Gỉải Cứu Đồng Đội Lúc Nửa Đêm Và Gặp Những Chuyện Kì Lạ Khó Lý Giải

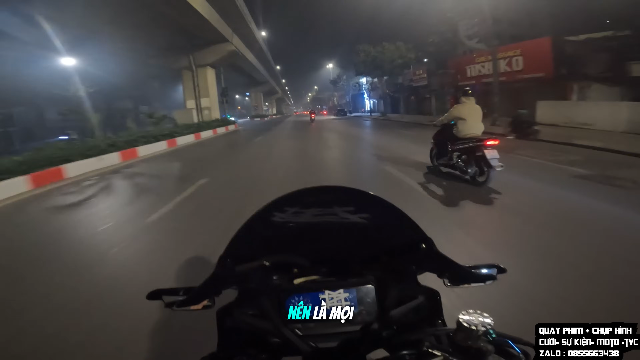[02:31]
Đêm rồi ở phố nên là mọi người cần phải đi cẩn thận. Tại vì buổi tối thì có rất nhiều báo thủ. Lâu lắm thì không được chạy đêm ở trong phố rồi đấy. Rất là lâu rồi. Thật sự nói thì lâu lắm rồi. Bạn gái chạy báo ấy. Ôi.